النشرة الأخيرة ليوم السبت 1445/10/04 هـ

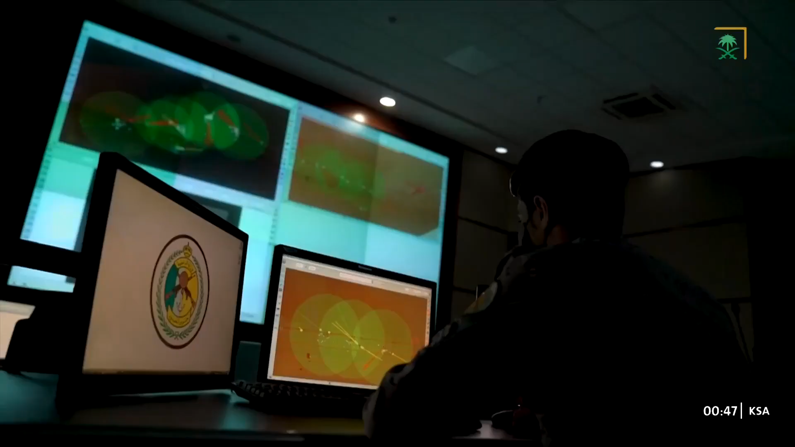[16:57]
لمعرفة أخبار الطقس وتوقعات الأمطار، إطلاق خدمة رادارات الطقس التجريبية عبر تطبيق أنواء.